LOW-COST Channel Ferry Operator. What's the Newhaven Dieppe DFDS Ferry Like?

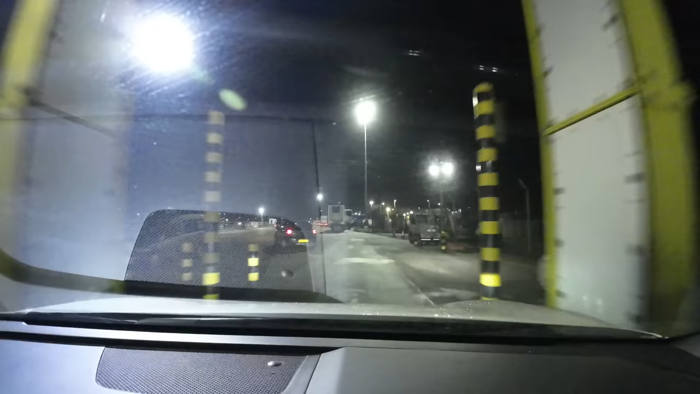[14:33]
Immigration and customs had minimal queues,
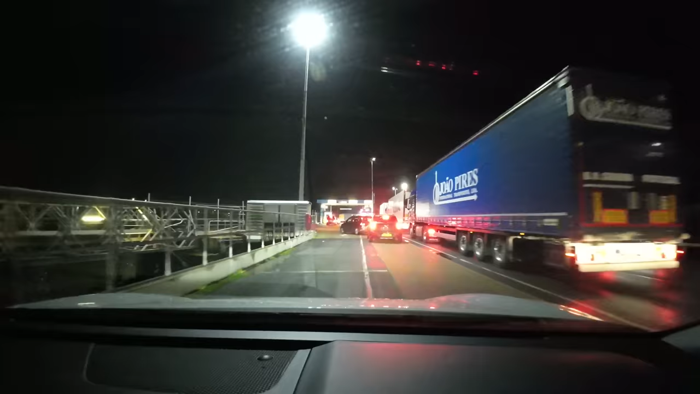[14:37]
and a big hello to the lovely Border Force gentleman who stopped me for a chat.
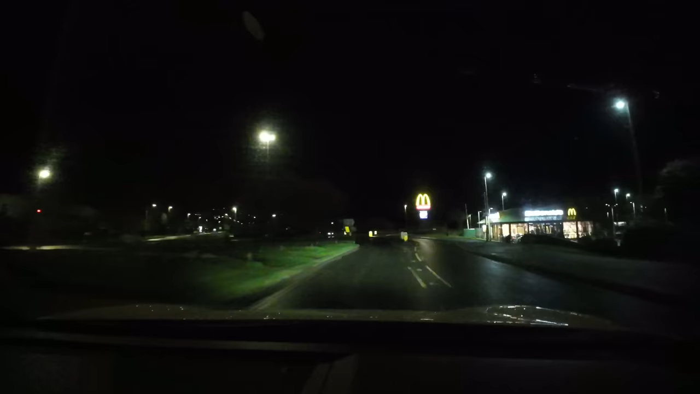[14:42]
Exiting the port, I caught a glimpse of those famous golden arches, and I didn't think twice about heading straight for them.